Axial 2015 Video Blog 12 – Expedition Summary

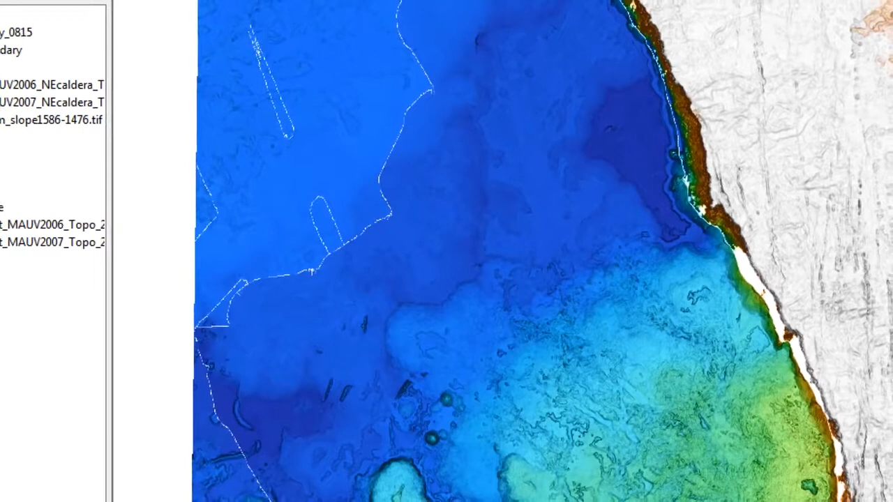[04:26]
all the detail of the channels and the collapses and the lobes and the different morphologies in the new high resolution bathymetry so it tells us a lot about how it was in place.